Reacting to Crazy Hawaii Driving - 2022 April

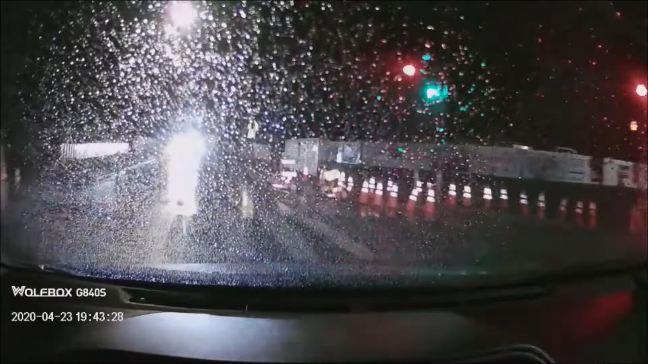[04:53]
Holy shit, he just ran the red light. Wow, this guy's been trying to change lanes for a long time.
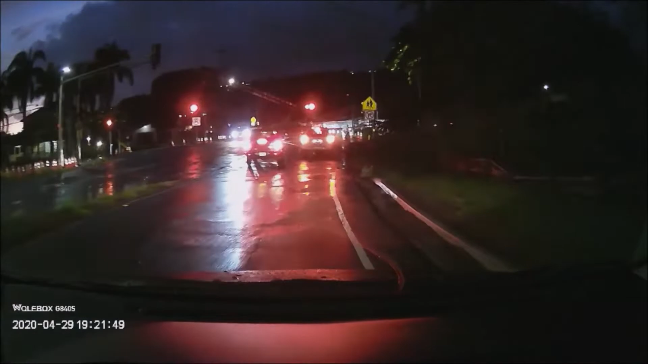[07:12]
and once again speeding gets you nowhere fast this is going to be one of those videos where i say don't drive like this guy